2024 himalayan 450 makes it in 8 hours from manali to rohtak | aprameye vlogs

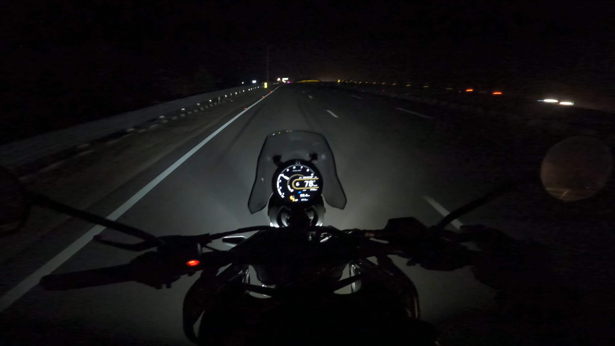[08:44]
ऑलराइट सो वंस अगेन वी आर ऑन एक्सप्रेसवे 152D और अब बस सीन ये है कि घर रह गए यहाँ से बस 130 कुछ किलोमीटर। हाँ तो भाई गेस कर लो, अगर मेरे को वॉइस ओवर करना पड़ रहा है तो फिर से क्या हुआ होगा मेरे साथ।